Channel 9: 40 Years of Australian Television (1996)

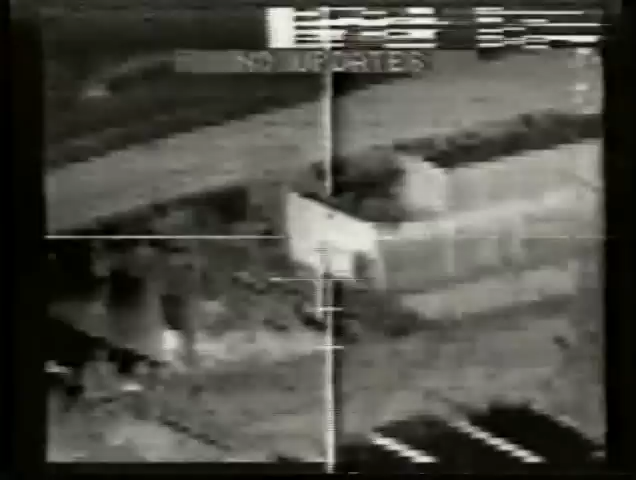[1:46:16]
In 1991, we had a bomb's eye view of Baghdad in our living rooms, watching the Gulf War as it happened.